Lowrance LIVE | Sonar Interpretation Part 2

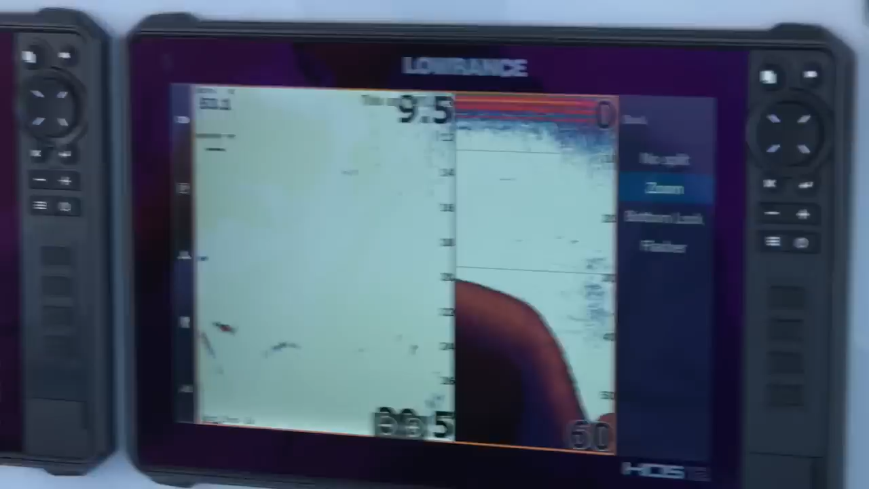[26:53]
And they want to keep looking at the bottom because that's where they're looking for bait.
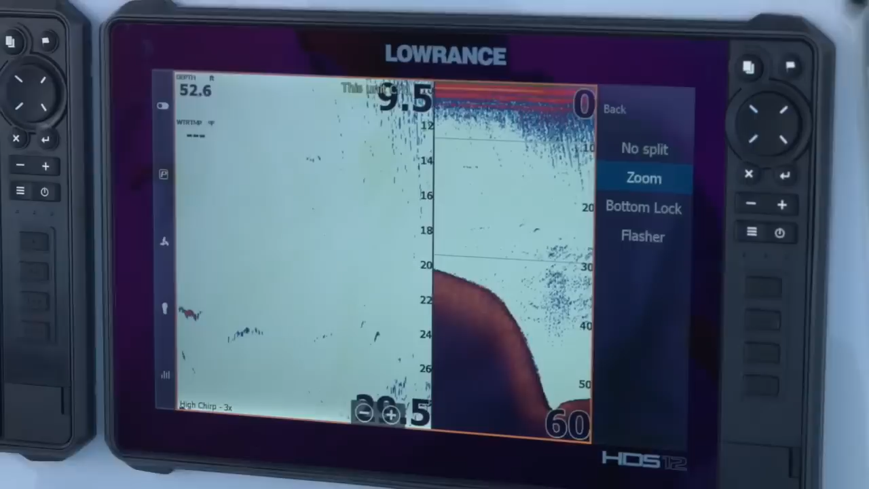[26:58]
So, you know, offshore guys, where you find the bait, you find the fish. So if they can keep watching the bottom, the bottom area, looking for the bait that's in that area. And then you use your zoom splits to watch the water column that you're looking for the target fish in. So again, it's a really great feature. And the fact that you can change it. So guys that are bottom fishing, a lot of walleye guys, they bottom fish. That's where they look for walleye.
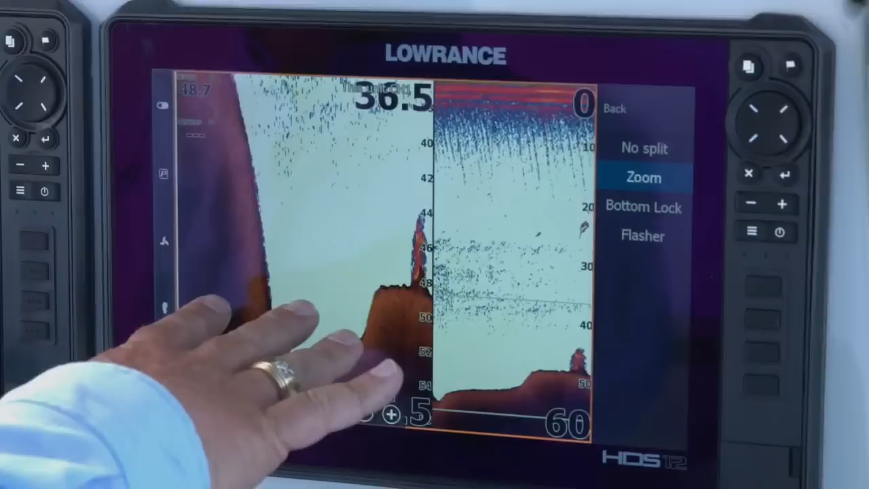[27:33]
That's where you see them. So this gives them the ability, like I'm doing here, we're zoomed in on the very bottom. So now I can look for those arches and peaks and things that are going to represent to me a walleye being on the bottom, while I can still watch the rest of the water column here. So again, zooms are really great. They're really useful. They give you a lot of ability to look at just different things. So the next thing we're going to do is we're going to look at a bottom lock. So. Hey Jacob, quick question you can hit on right there.
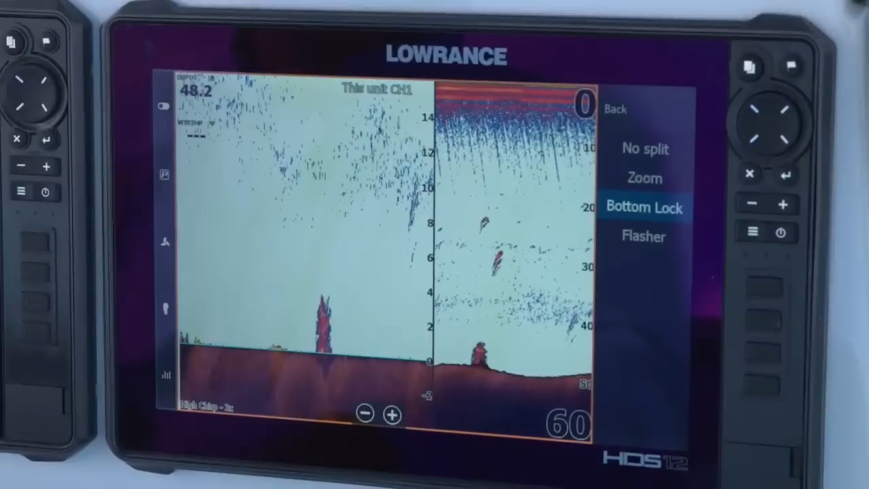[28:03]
Yeah. Wanting to know how to change the value of that zoom range. Okay. Yeah, let's go back. That's real simple.
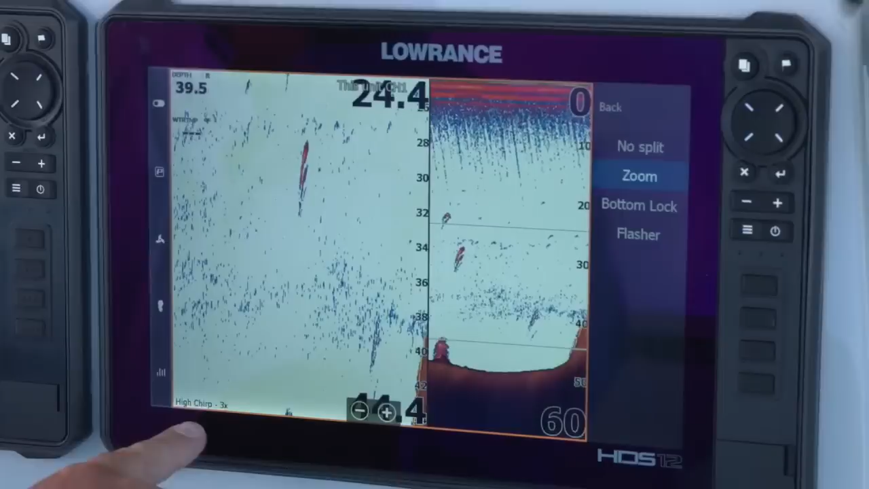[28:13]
So as you can see right here at the bottom of the screen on my zoom side, right here, it says we're zoomed in three times. If I hit the plus, I can zoom in four, five, six. So you can seven, so you can make that zoom deeper and deeper, you know, more focused on the section that you're wanting to look at. You know, there's, there's an eight times zoom. So I've gone in really close. I'm looking at this bottom right here. It's giving me a nice little small window at the bottom that I'm looking at to adjust it out.
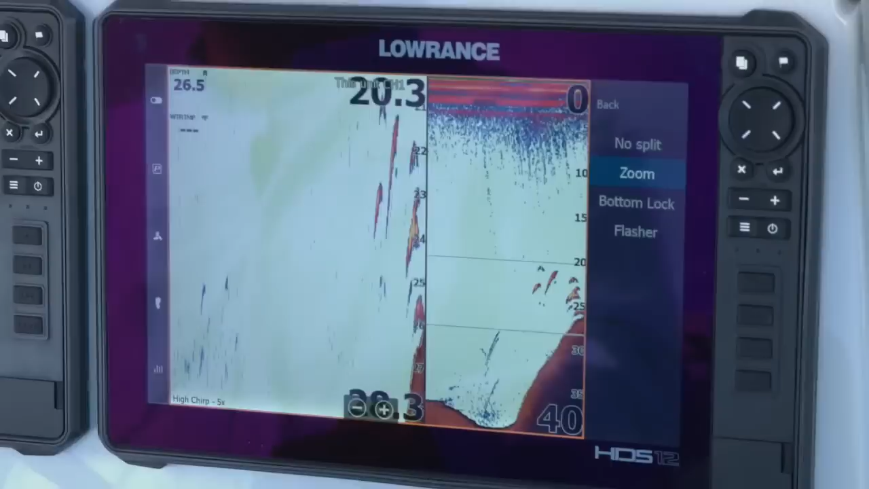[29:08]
So again, going back in gives you the ability to look at things and track things. Just find the bottom. Like I said, you can get in zoomed as close as you want to on it to look at that stuff, or you can get back as far as you want to.
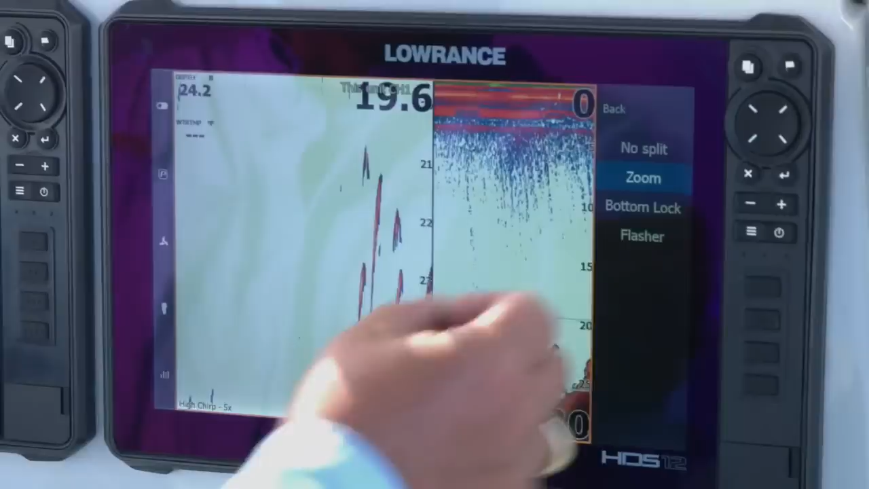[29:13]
So now when we go to the bottom lock, it's a lot like your zoom screen,
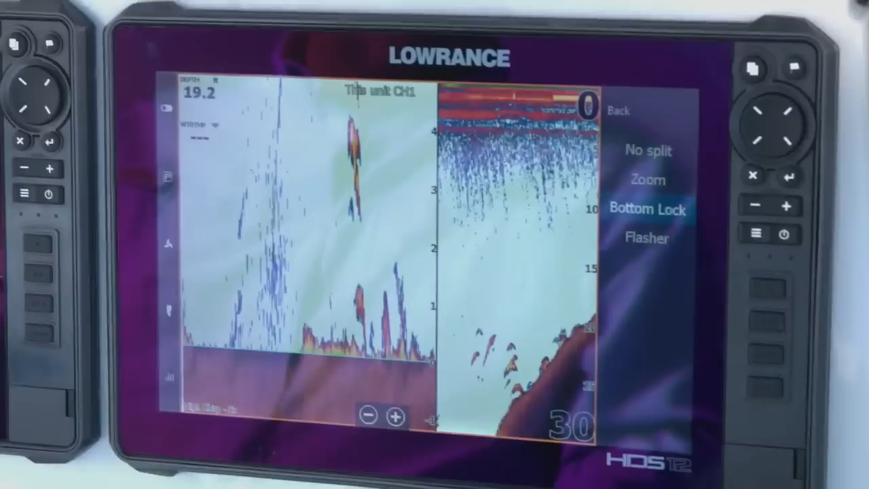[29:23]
except all it's doing is looking at the bottom. You don't adjust it. It's just looking at the bottom on one side, and then it shows you the rest of your water column that you're used to looking at on the other side. Again, this is one, the walleye guys, trolling type guys that are looking for something specific on the bottom, specific features.
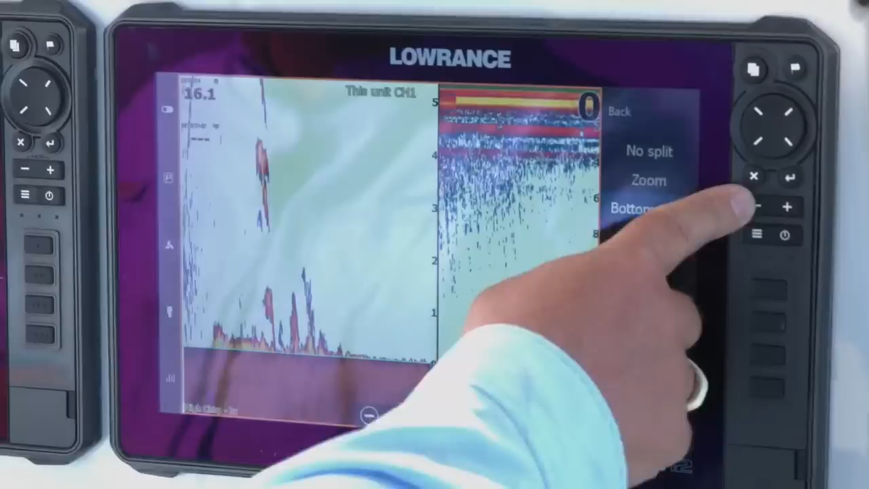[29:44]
This is something that they're going to use to keep an eye on that bottom. So like I said, it just depends on the type of fishing you do,
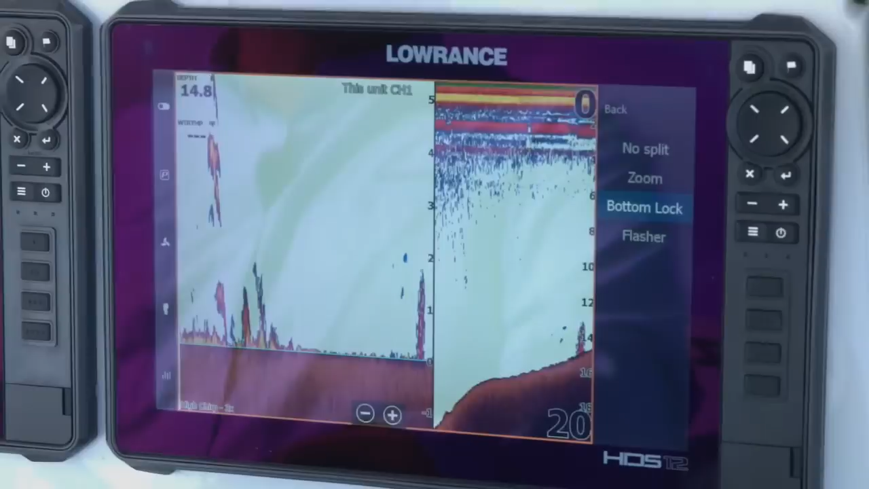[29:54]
be it trolling, be it, you know, driving around looking for those walleye and dropping bottom bouncers or jigs at them, trying to get those walleye to bite those. This gives you the ability to have a nice, you know, just looking at your bottom, have a lock on the bottom, have a zoom in on the bottom.
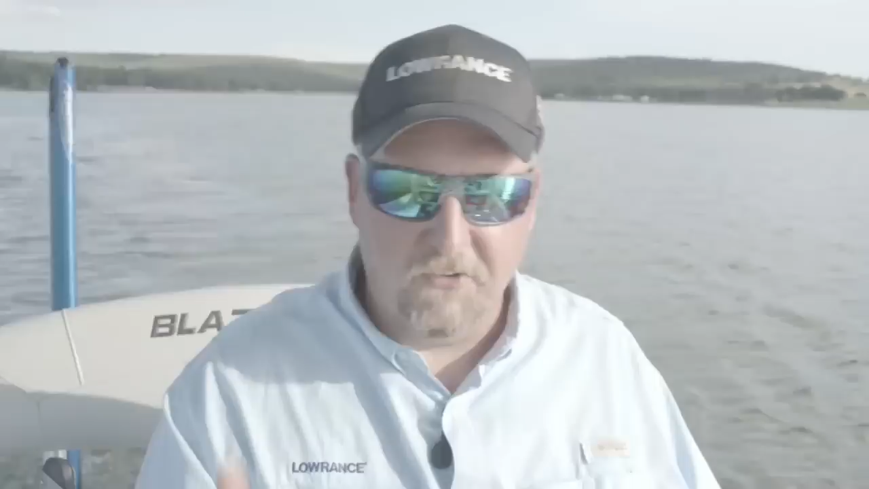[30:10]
And the other thing about the bottom lock screen, when you look at it,
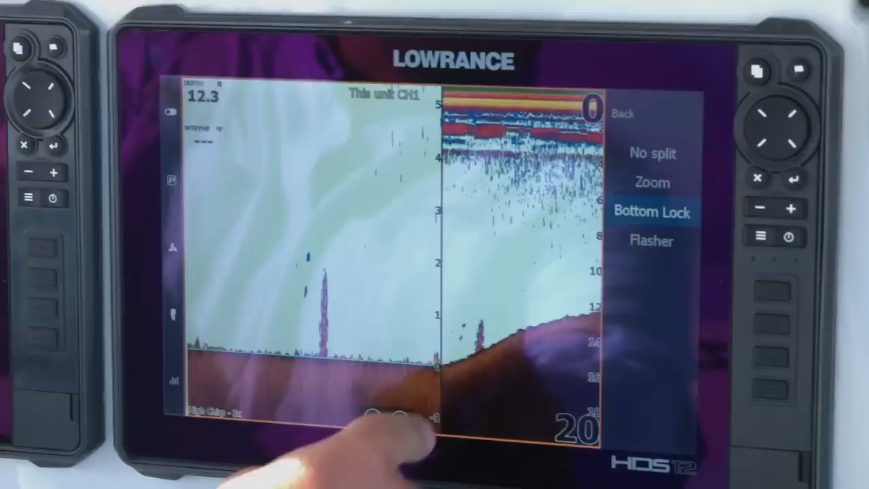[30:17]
you look right here on the right side of the bottom lock, where the bottom is, it's a zero, one, two, three, four, five. So it counts up from the bottom.
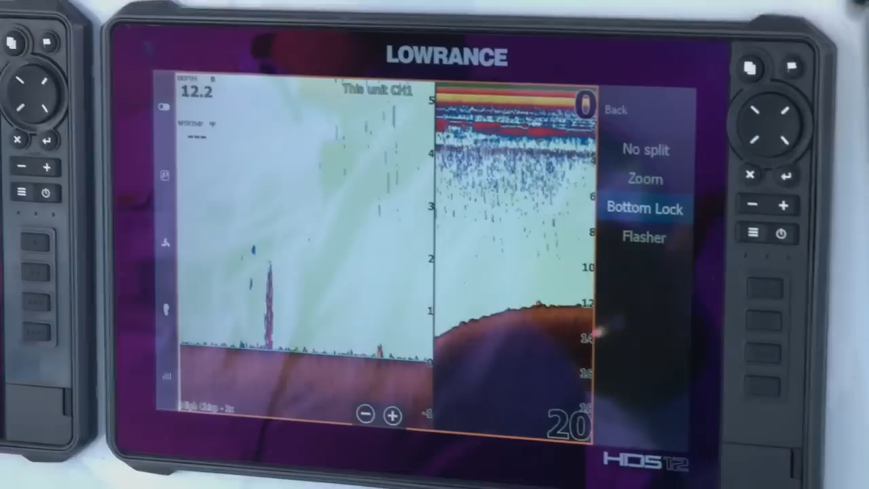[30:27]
So what that gives you the ability to do, to look at it and go,